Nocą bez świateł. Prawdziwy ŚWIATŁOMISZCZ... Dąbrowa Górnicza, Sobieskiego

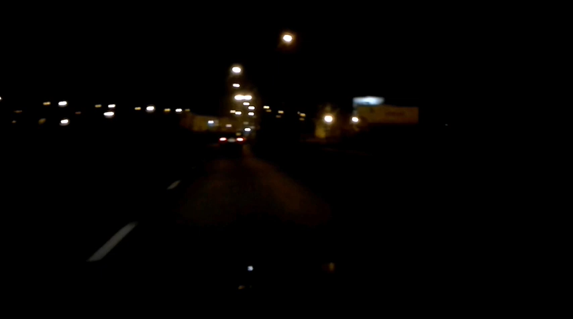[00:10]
Zero oświetlenia. Gdyby nie to, że tył jest odblaskowy, że z tyłu są światła odblaskowe, to by tego auta w ogóle nie było widać. Zastanawia mnie, no jak można w nocy jechać bez świateł.